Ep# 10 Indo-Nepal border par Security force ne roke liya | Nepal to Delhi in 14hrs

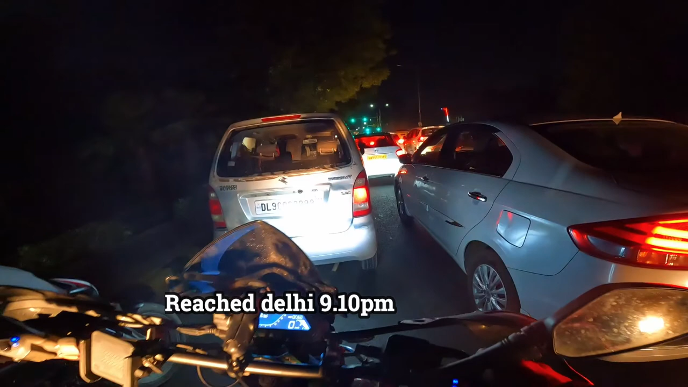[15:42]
नोएडा से सीधा दिल्ली। 40 मिनट से मैं दिल्ली में घूम रहा हूँ और ये ट्रैफिक हाल देख लीजिए, ये है दिल्ली मेरी जान, दिल्ली।